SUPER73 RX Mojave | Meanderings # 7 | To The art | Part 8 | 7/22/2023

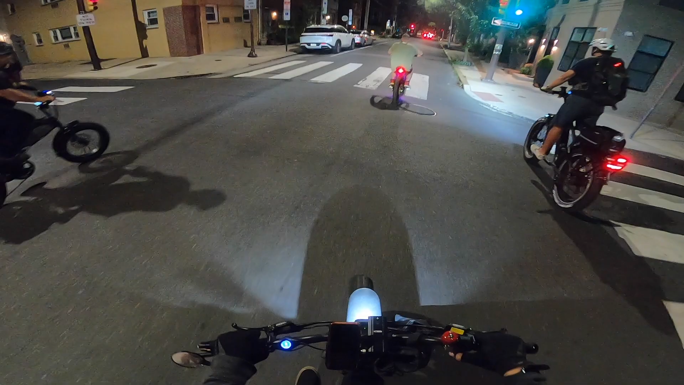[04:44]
Yeah. Everybody stay on one way, let the cars go by.
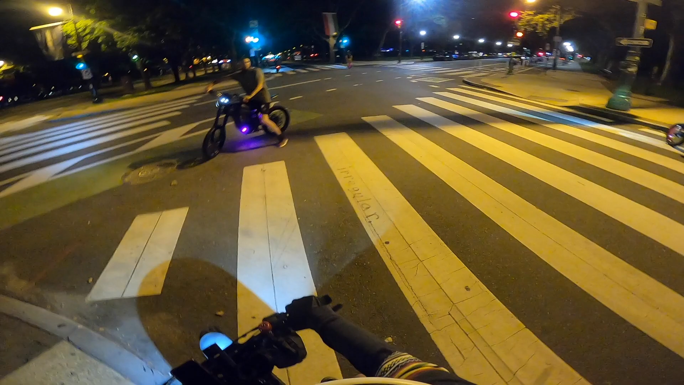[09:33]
Watch the bus. Darkest ghost bus. I know. Shit is fucking quiet as fuck. That shit was quiet as fuck. I know, I'm just saying. My neighbor, he don't walk too well, and I told him I'd take him today or tomorrow, so. Alright. Alright, Matt. I'll check you out later, man.